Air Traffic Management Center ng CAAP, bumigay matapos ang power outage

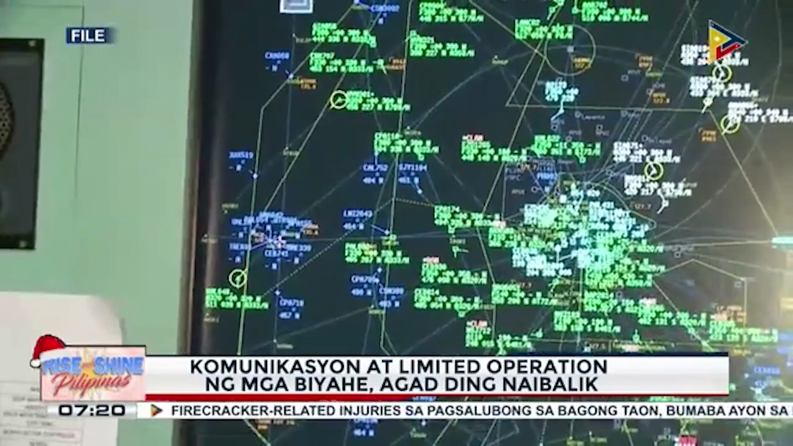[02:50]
Pero 418 pa lang ng hapon ay una nang nagbalik ang communication sa mga palipara na nakapaloob sa Tagaytay radar kaya naman na ibalik din sa limited operation ang mga biyahe.
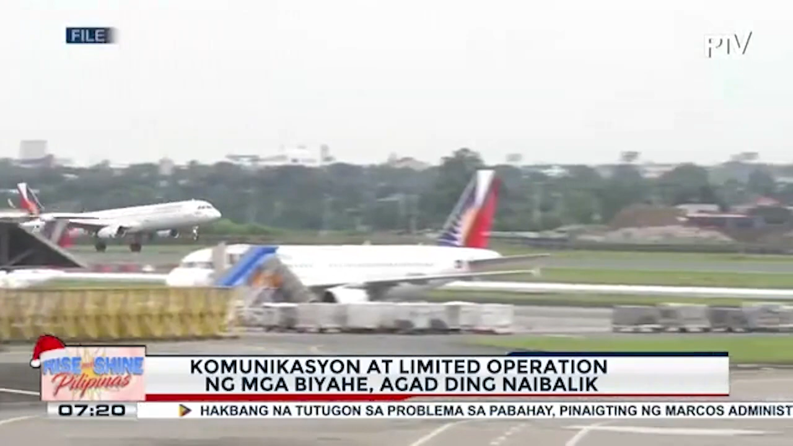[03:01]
Bandang 745pm naman ang isandaang porsyento nang maibalik ang radar. Pagayon man, umabot pa rin sa 361 na domestic at international flights ang naapektuhan o higit 56,000 na mga pasahero.
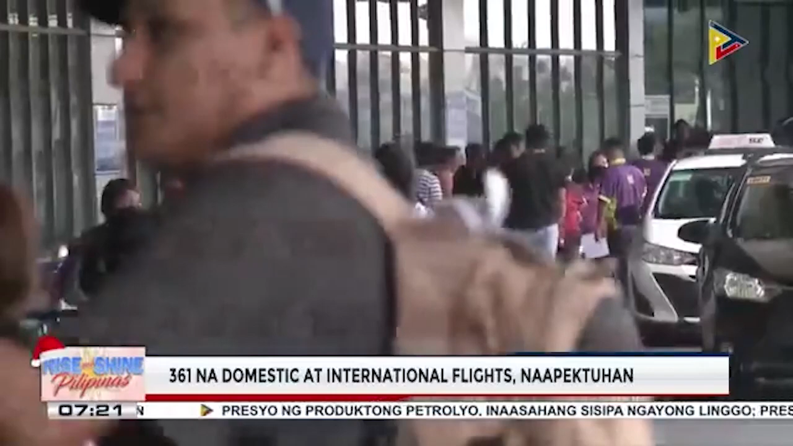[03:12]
Giit ng DOTR, outdated na ang ating sistema na binuupa noong late 90s na umpisahan noong 2010 at nagamit itong 2018.
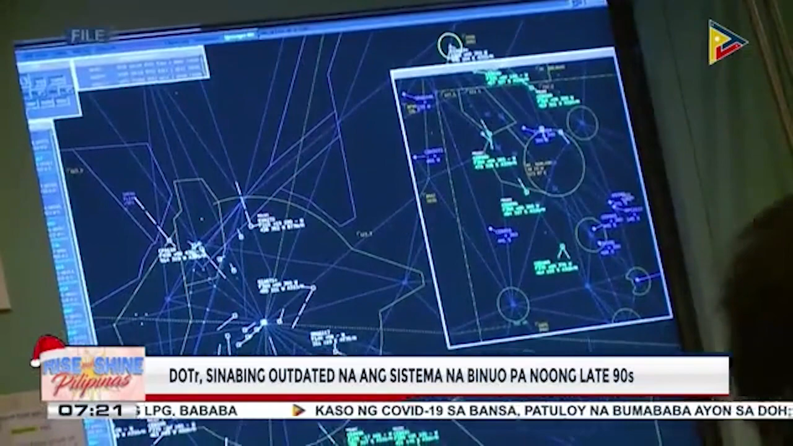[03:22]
30 billion pesos ang halaga nito kaya naman inaasahang mas malaki ang gagastusin sa pag-upgrade ng sistema.
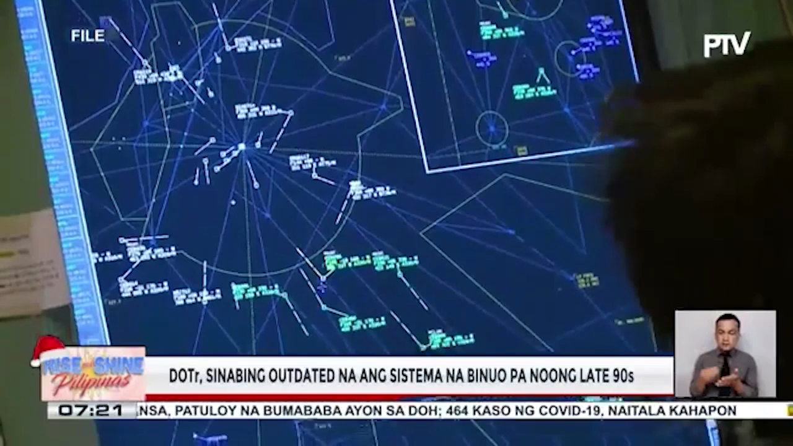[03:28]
Medyo luma na to. Like anything mechanical, electrical, we cannot give you any assurances.